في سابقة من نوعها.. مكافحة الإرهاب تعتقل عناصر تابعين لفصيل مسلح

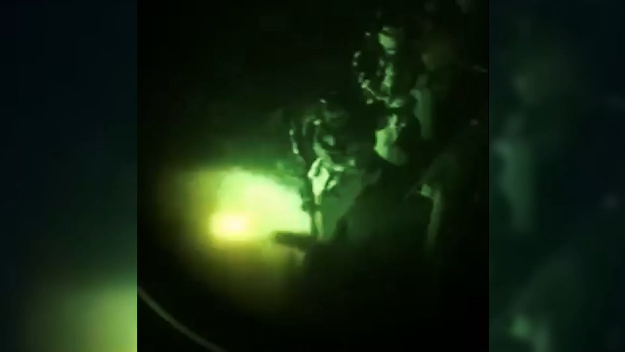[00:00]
في سابقة من نوعها قوات من مكافحة
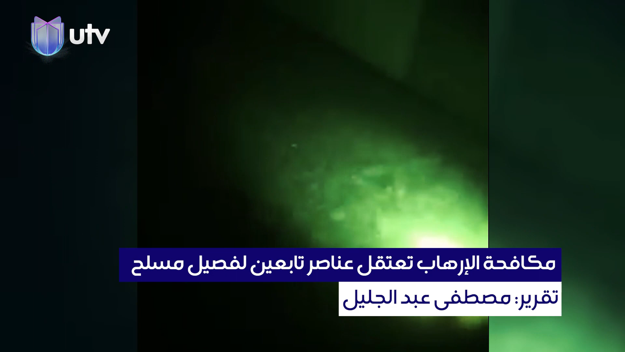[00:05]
الارهاب تعتقل 14 مسلحا من كتائب حزب الله في منطقة الدورة